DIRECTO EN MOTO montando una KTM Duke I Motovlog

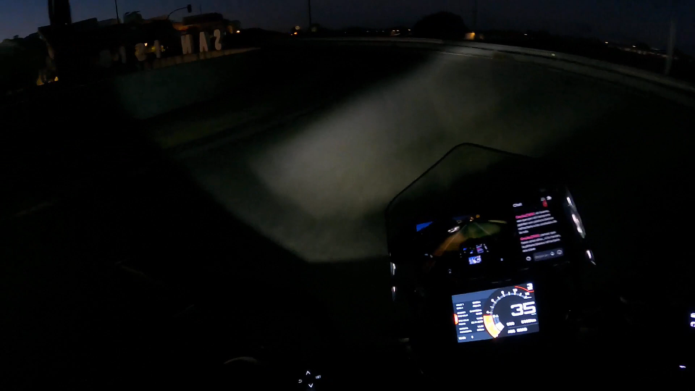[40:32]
Esta carretera antiguamente era muy transitada hasta que hicieron aquella allí, no sé si se ve, la autovía de La Plata. Y desde que hicieron la autovía, esta carretera se ha quedado muy tranquila, ¿ves?
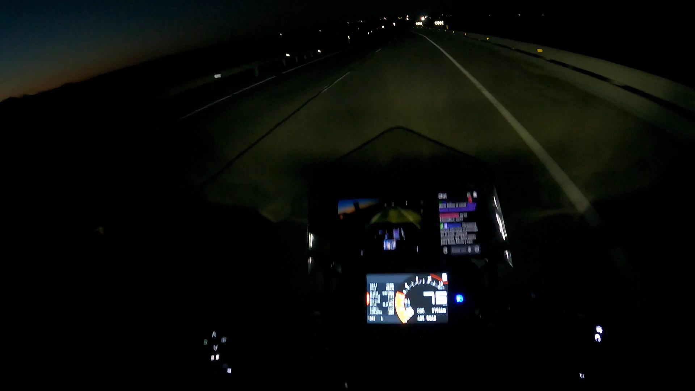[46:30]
Falta poco. A mí me encanta la carretera de noche, muchísimo. Yo sé que es mucho más peligrosa porque, aunque mi moto tiene muy buena luz, full LED, se ve lejísimo,